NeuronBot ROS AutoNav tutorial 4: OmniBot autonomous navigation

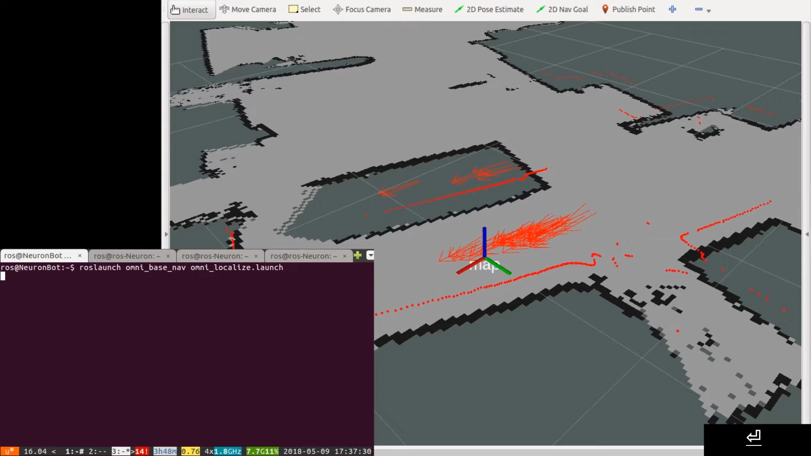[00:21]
In this tutorial, I will show you three different algorithms for the robot to navigate in space.
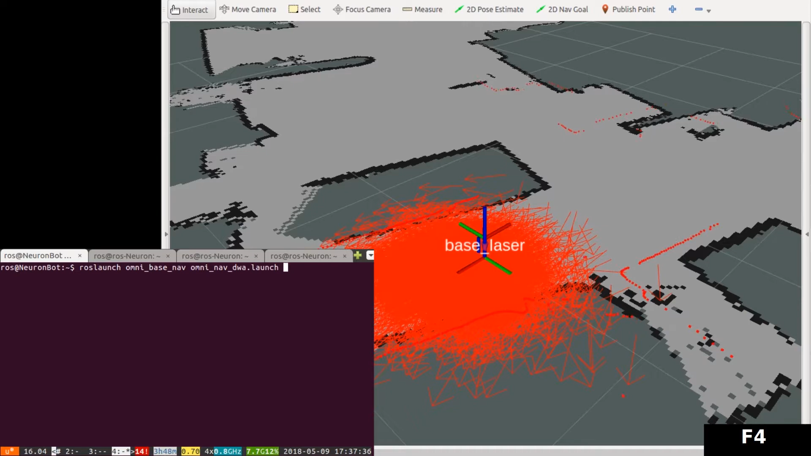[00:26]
The first algorithm is the DWA or the Dynamic Window Approach.
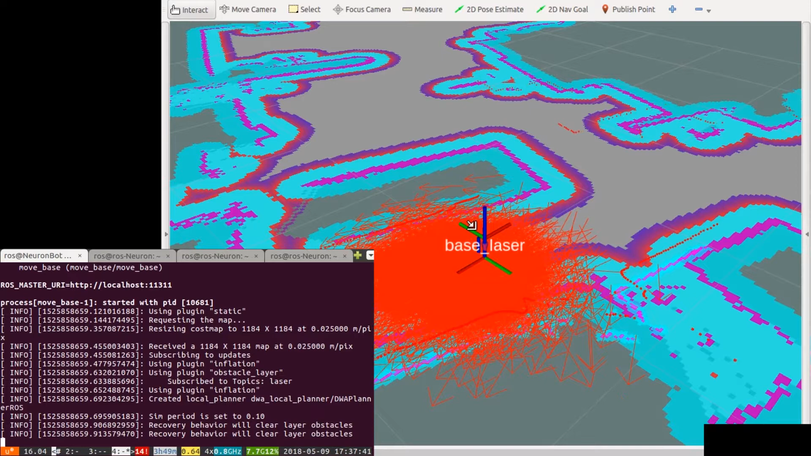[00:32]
The launch file is under the Omni Navigation Package. Same as before, we will open the RV's configuration preset, which is located under Omni Navigation Package.
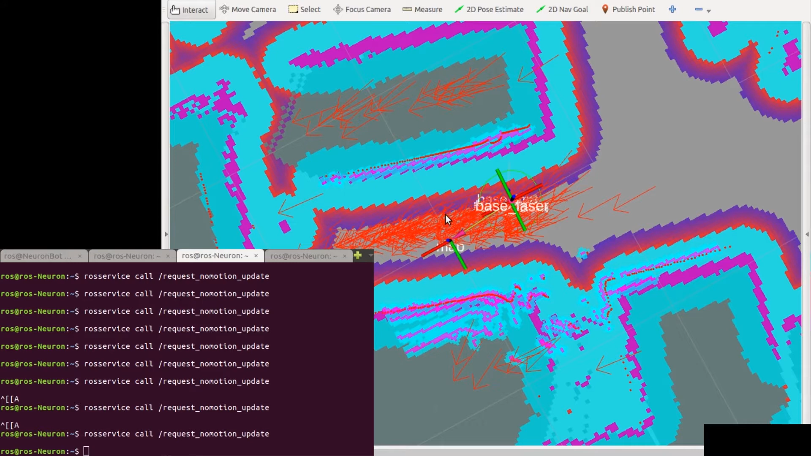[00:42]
Now we can see multiple layers on our RV's screen. We can set Goal to the Planner.
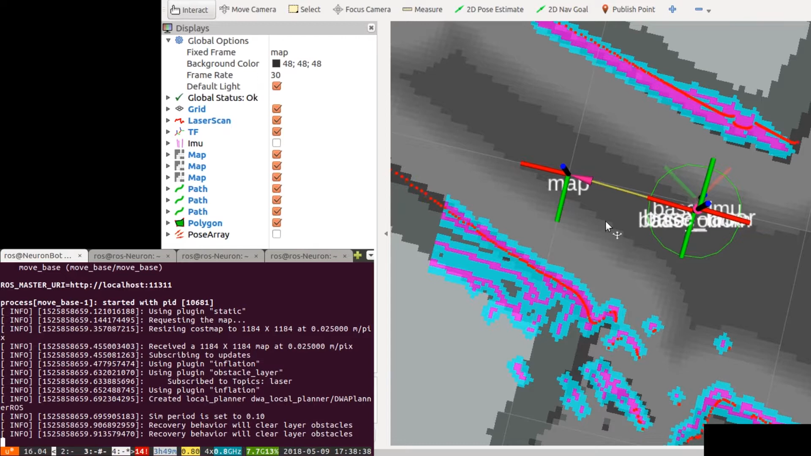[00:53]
This is easily done by the RV's 2D Nav Goal function, which is located on the upper banner of the RV's window.
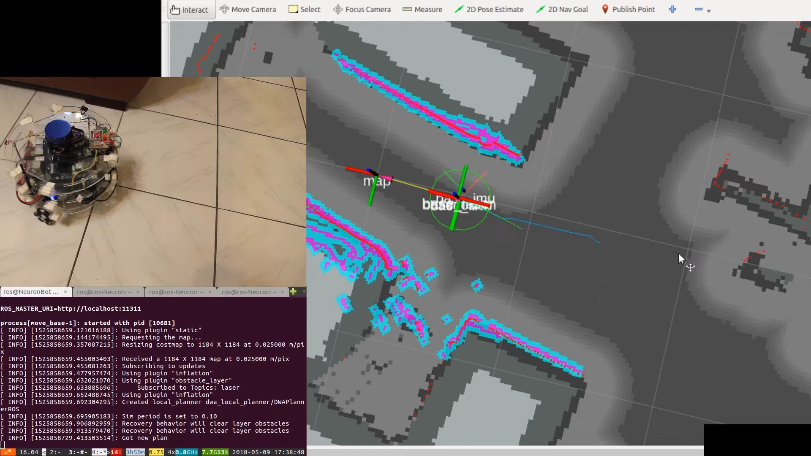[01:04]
Similar to the post estimation, we simply click on the map and set its final orientation. Now your robot can move anywhere with just one click. On the RV's map view, we can see the green original laser scanned map.
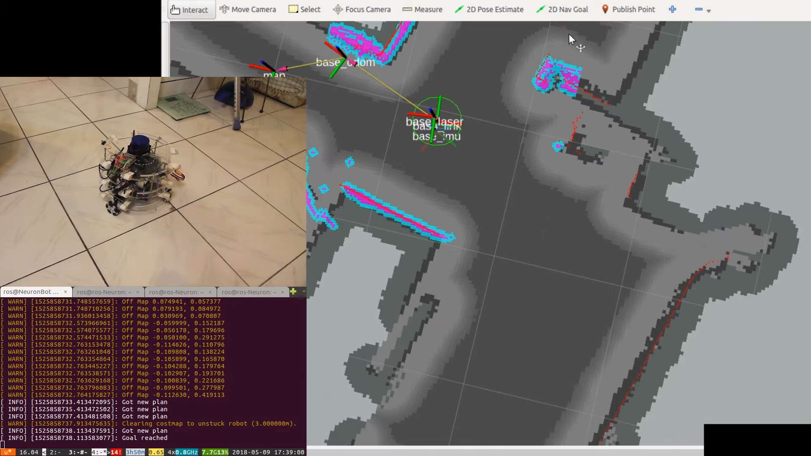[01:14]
Gray cells with gradients are on the global cost map.
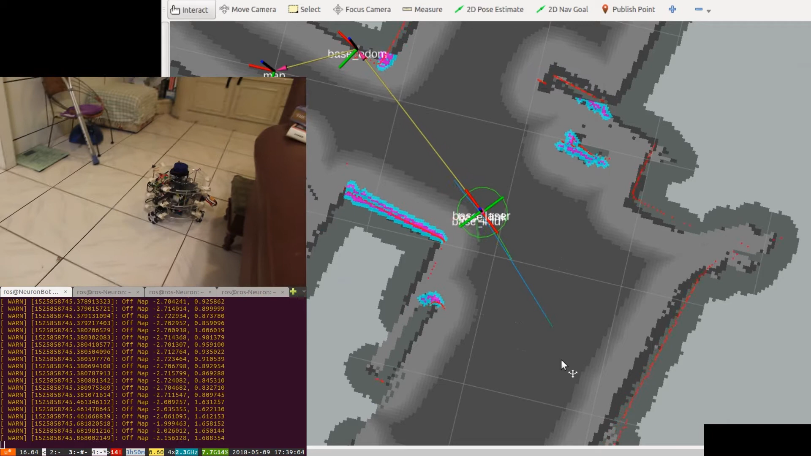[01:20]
The colorful blue and pink ones are the local cost map that is used for local trajectory planning and obstacle avoidance.
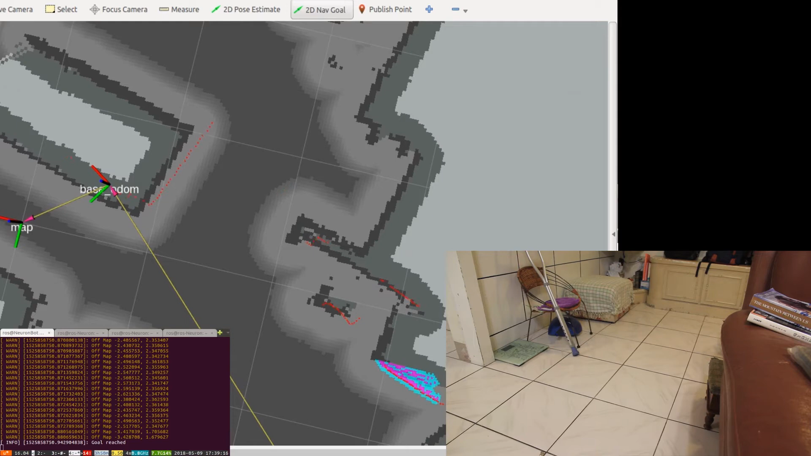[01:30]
Now let's enjoy the view of robot navigate itself through space.
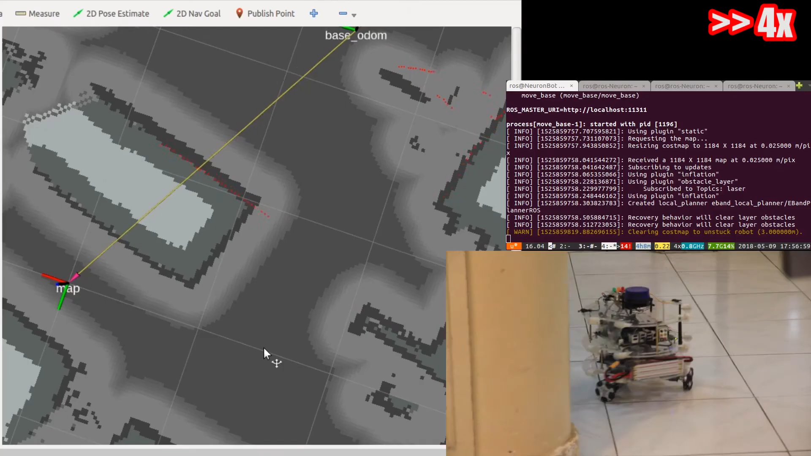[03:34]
With the robot wiggles its way toward the destination.